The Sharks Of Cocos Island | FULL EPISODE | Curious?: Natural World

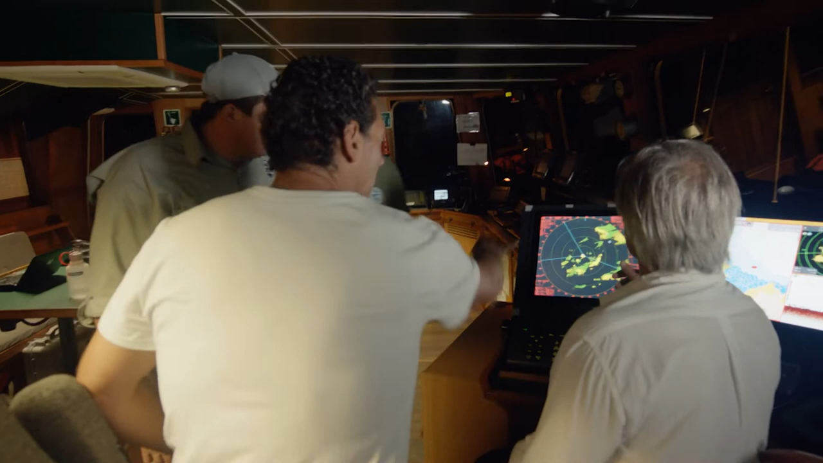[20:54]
You see the boat there? Uh-huh. At what distance?
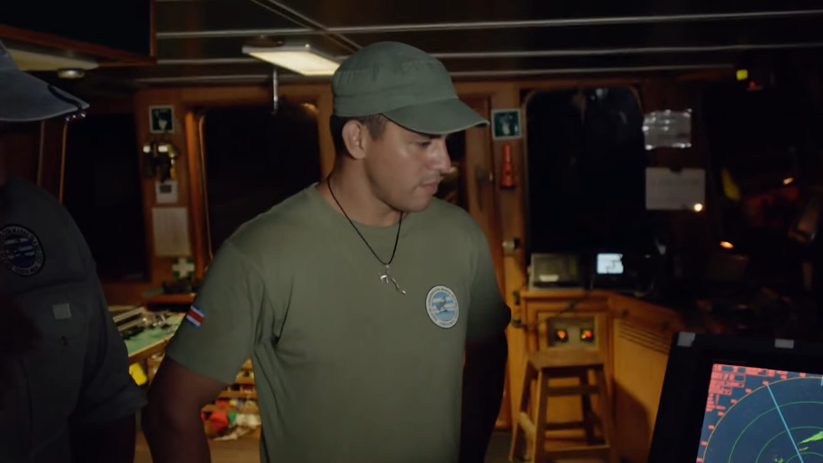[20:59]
12 miles. It's about 12 miles away.
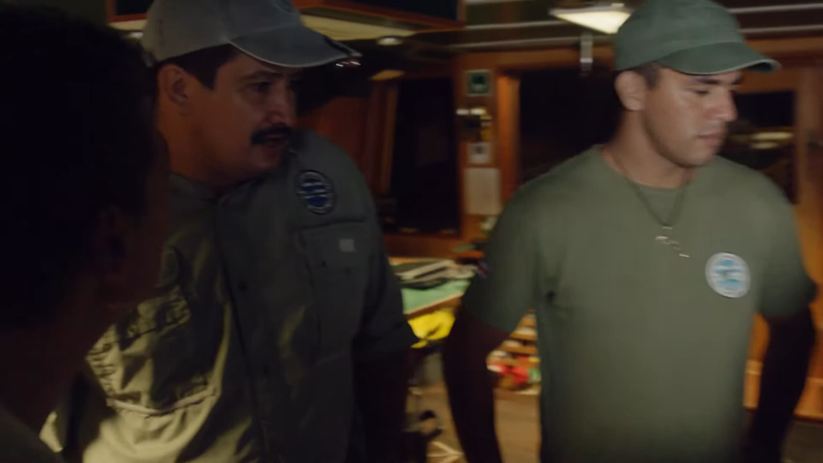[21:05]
It's leaving the Cocos Island National Park limits. Are you heading right out to look for them? Yes, we're going straight there.
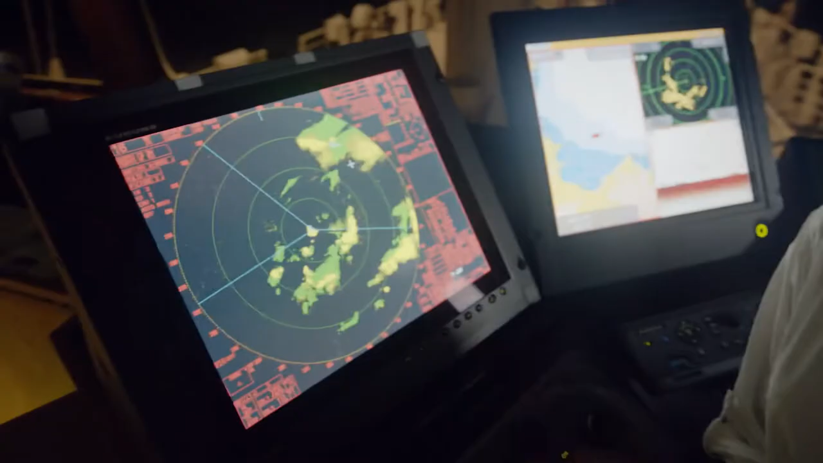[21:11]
Earlier, this boat came within 3 miles of ours.
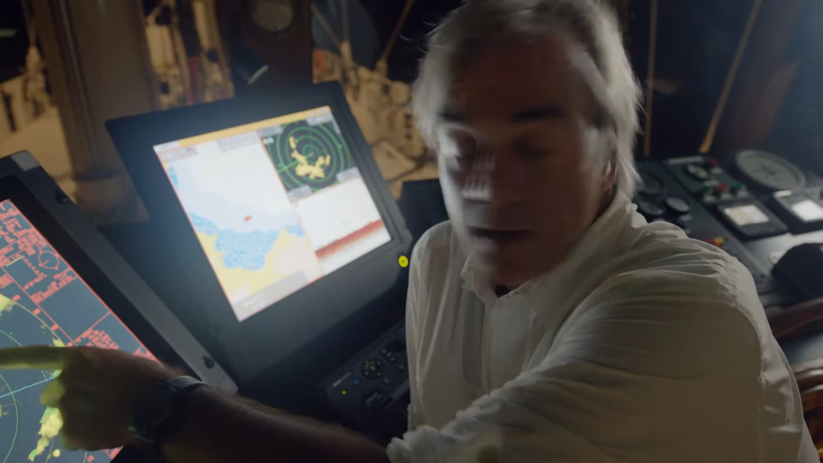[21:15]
Clearly, it was completely inside the park boundary,
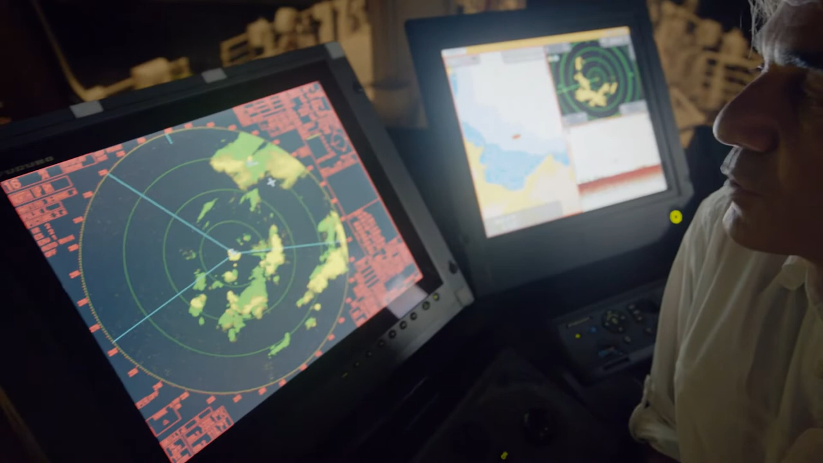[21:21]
so the fishing equipment could be just about anywhere. What they do is cast their lines, then leave the park limits.
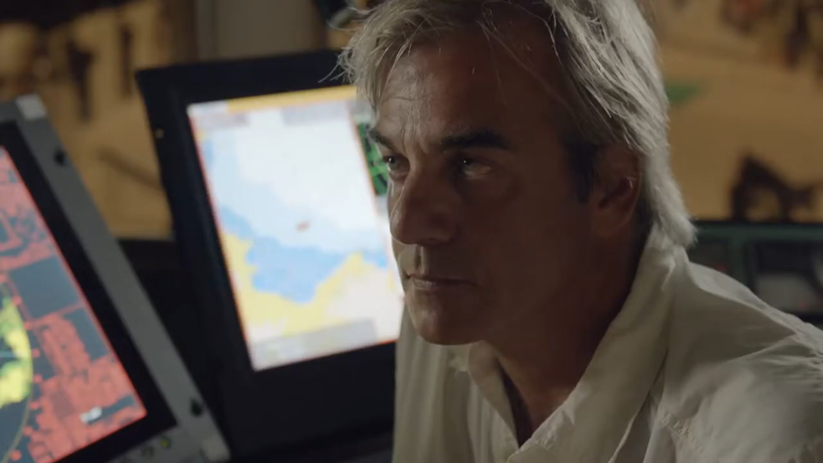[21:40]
An important point to explain in all of this is that if we reach them, we will most likely find fishing gear.